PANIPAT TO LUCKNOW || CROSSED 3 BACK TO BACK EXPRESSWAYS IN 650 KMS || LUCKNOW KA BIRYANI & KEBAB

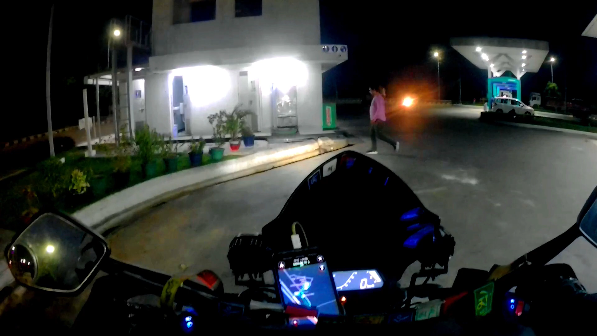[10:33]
এখান থেকে হোটেলের ডিস্টেন্স দেখাচ্ছে 98 কিলোমিটার আর সময় দেখাচ্ছে 1 ঘন্টা 50 মিনিট।
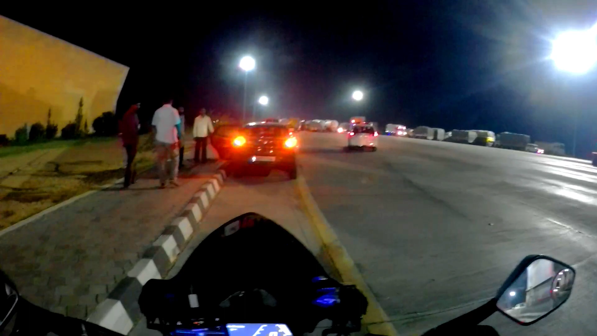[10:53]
আমরা আগ্রা লখনৌ এক্সপ্রেসওয়ে ফাইনাল টোল প্লাজা ক্রস করে নিলাম। আর এখান থেকে আর 10 থেকে 12 কিলোমিটারের মতো হাইওয়ে থাকবে, তারপরে শুরু হবে লখনৌ টাউন।